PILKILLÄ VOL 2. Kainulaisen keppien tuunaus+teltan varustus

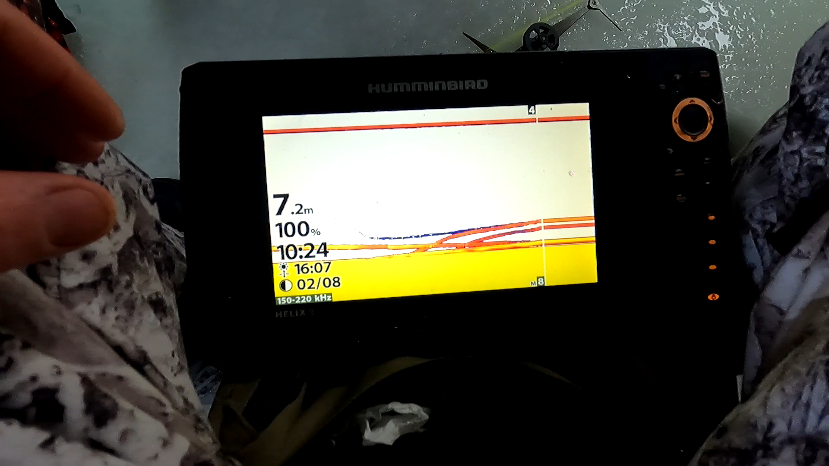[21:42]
On screen: depth 7.2 m
Näyttää vähän pienemmälle tämä kalaa mitä siinä on nyt.
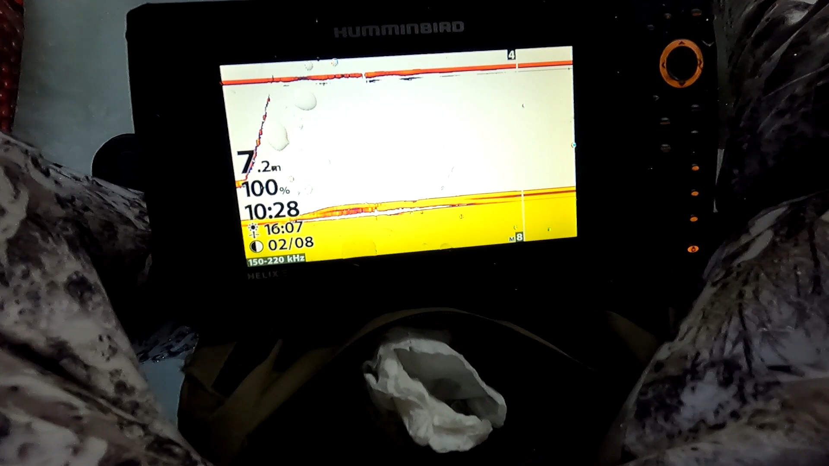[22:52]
Tämä on vähän kala. Tuommoinen kultamorripikko.
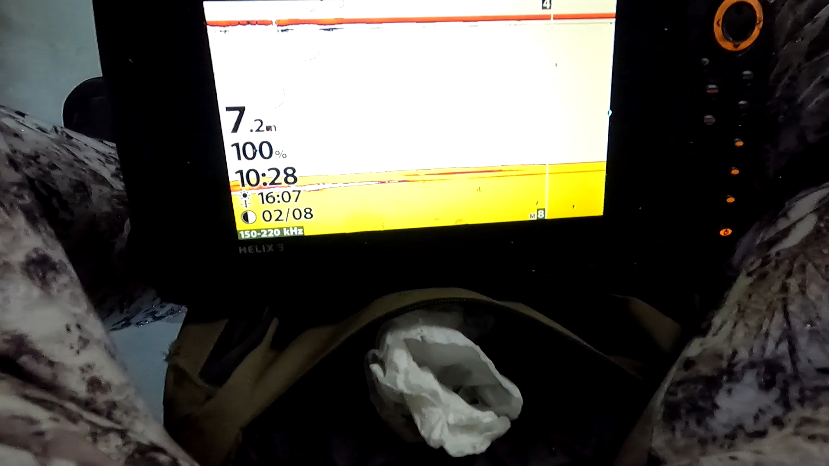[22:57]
Se rupeaa olla niin kulunut, että nämä minun kultamorrit pitäisi katsoa niitäkin lisää.
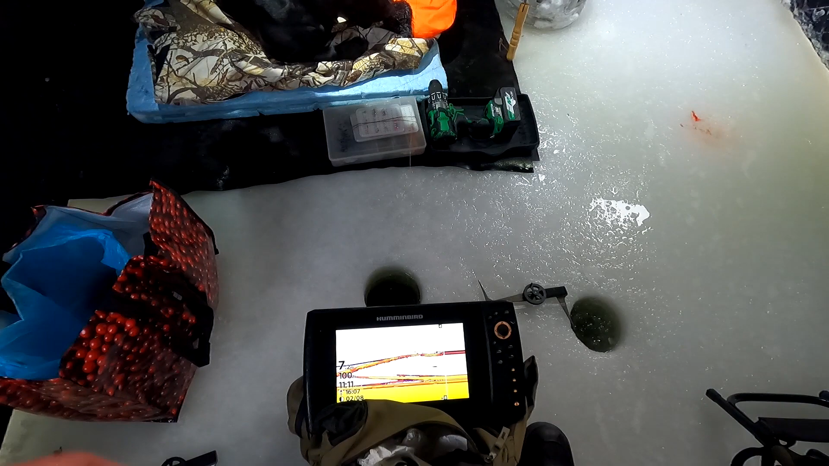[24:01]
Tuleehan se. No nyt se jäi. Siinä on tänään ollut paksuja viivoja.